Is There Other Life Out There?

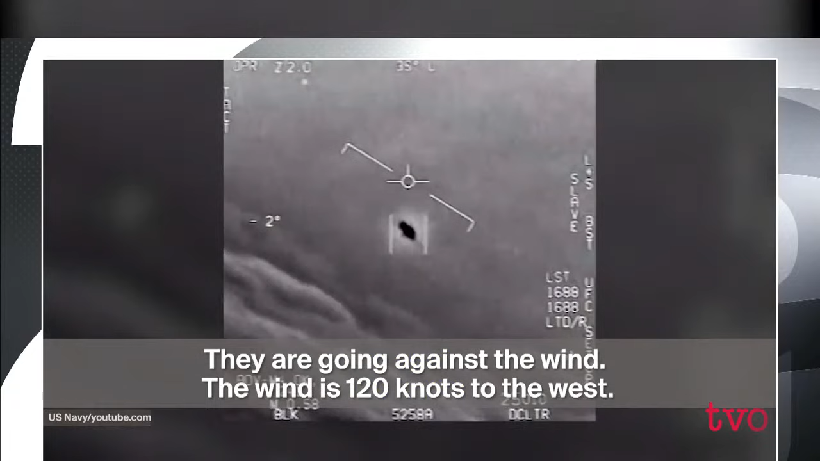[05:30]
The wind's 120 miles from the west. Look at that thing, dude.